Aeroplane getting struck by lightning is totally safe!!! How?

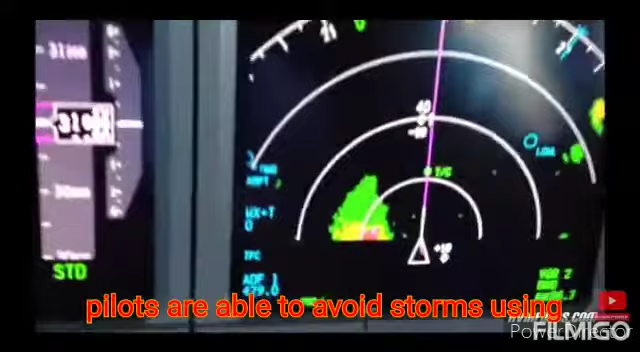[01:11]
Pilots are able to avoid storms using special onboard weather radars.
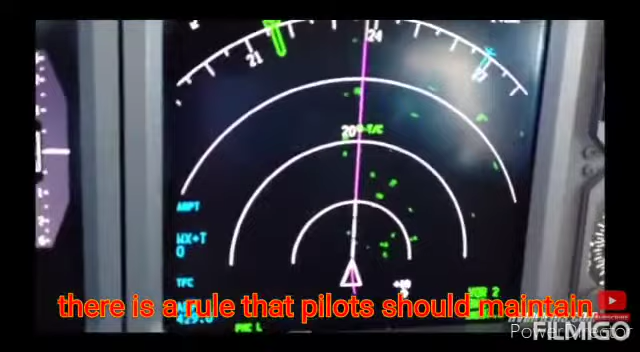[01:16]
There's a rule that pilots should maintain a distance of at least 30 kilometers or 20 miles from the center of the storm,
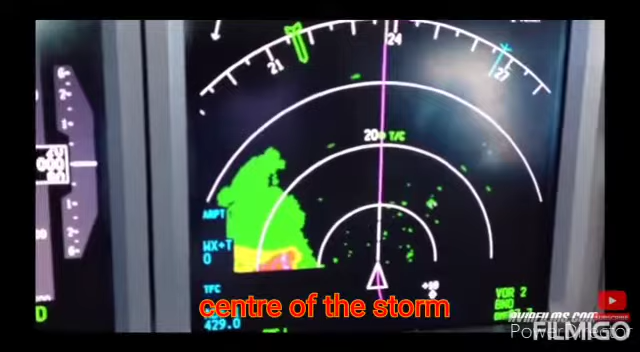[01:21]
which is marked red on the radar.
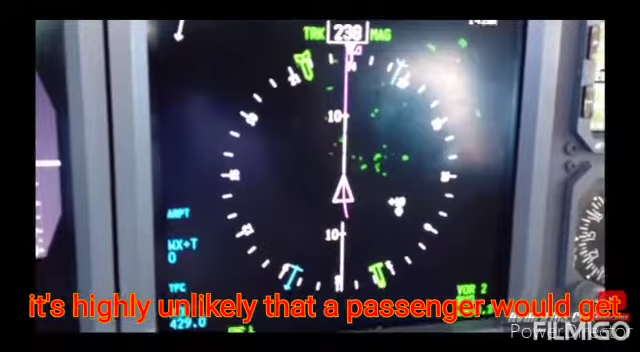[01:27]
It's highly unlikely that a passenger would get in a situation like this. Before an aircraft gets into service, it gets tested for all the possible incidents.